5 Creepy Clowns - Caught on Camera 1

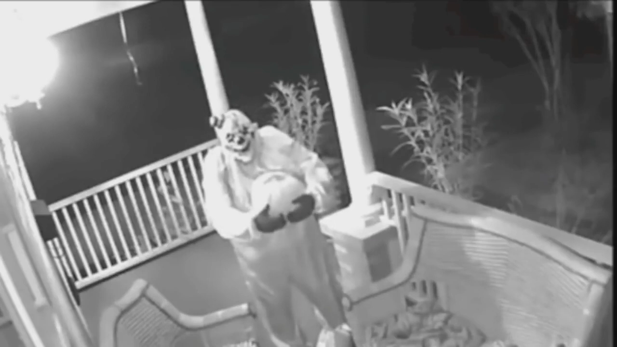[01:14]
And then he proceeds to stare at the surveillance camera. Another sighting shows a clown walking into a private home to only stare at the surveillance camera,